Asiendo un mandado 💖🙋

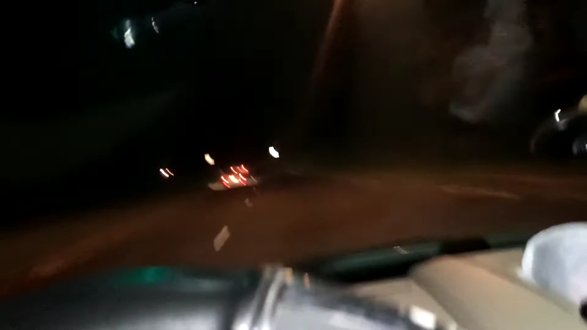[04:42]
tengo por. Y mucho por. Ajá. Así es que mis amigas y amigos, así como les digo, aquí voy manejando en esta oscuridad. Con hambre, con frío, vengo de un mandado donde Papa Dios me mandó. Sí, él me mandó, dice. Y él no anda dando para gas. Cuando él no quiere dar, no da. Ay, vea uno cómo se las arregla.